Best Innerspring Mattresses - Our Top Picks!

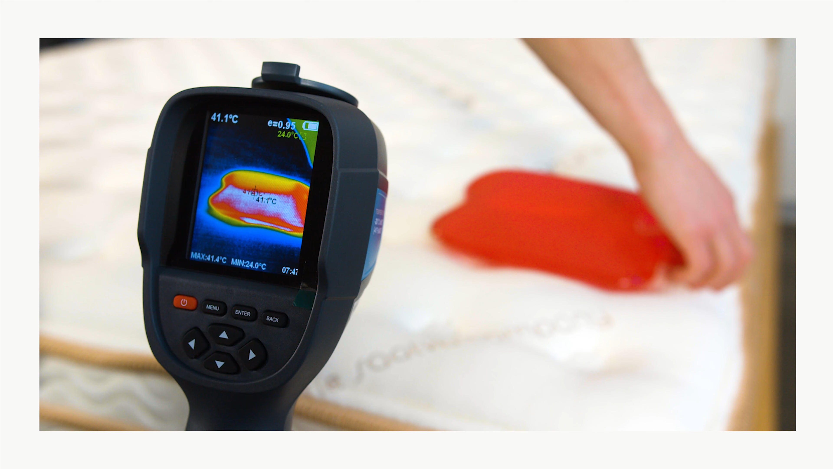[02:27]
On screen: max 41.4°C, min 24.0°C
So, of course, it's no surprise that the Saatva Classic, which has two of those coil layers, sleeps very, very cool. The Saatva Classic has a sturdy foam encasement around the perimeter.
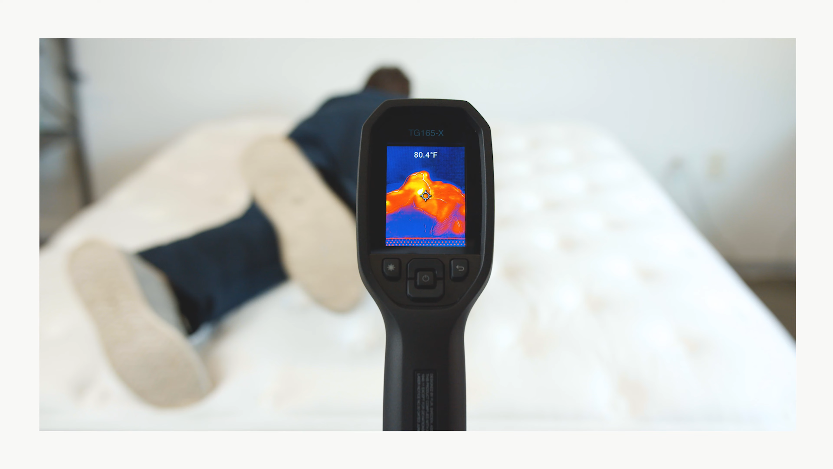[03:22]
On screen: spot 80.4°F
This mattress sleeps fairly cool thanks to all of the air circulating through the coil system. The tensile cover also feels cool to the touch.
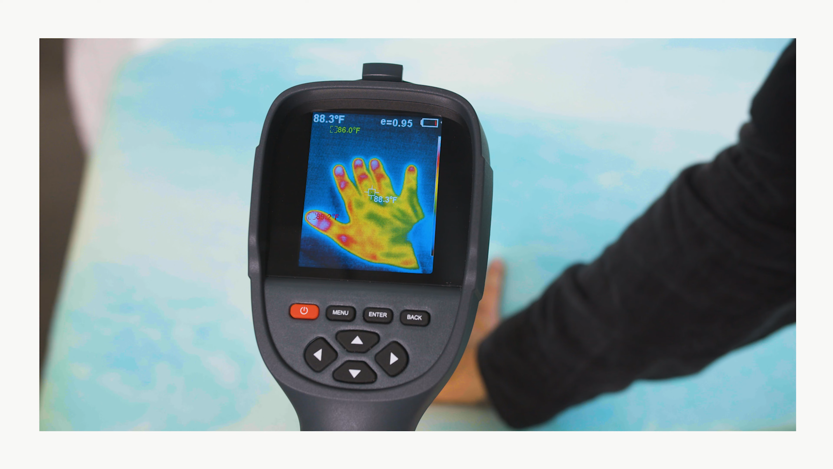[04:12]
Now with that being said, memory foam does tend to trap some heat, so keep that in mind if you're someone who runs really hot at night. The row of coils around the bed's perimeter really do bolster the edge, and this allows sleepers to comfortably sit or sleep close to the edge.